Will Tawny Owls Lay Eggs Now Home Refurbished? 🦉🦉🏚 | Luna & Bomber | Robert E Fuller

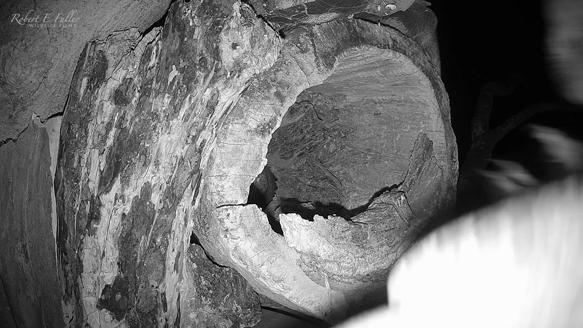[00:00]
I've recently revamped beached up for the tawny owls and
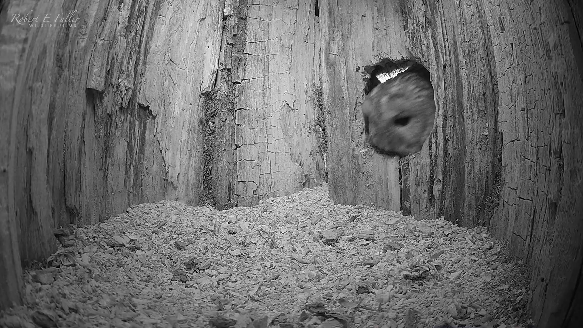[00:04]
soon the female Luna comes to check it out. First nest scraping,
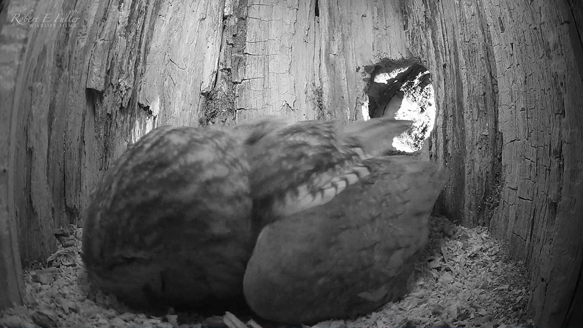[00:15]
and now calling for a partner bomber.
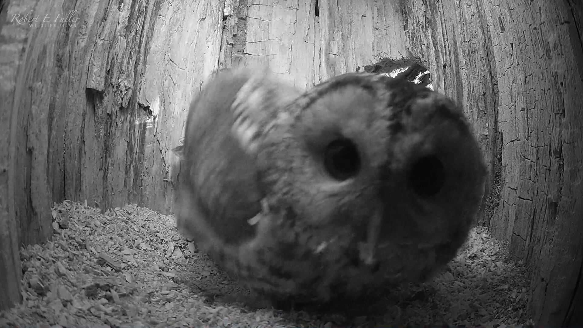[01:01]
These are promising signs. Hopefully they'll choose this nest to lay their eggs in.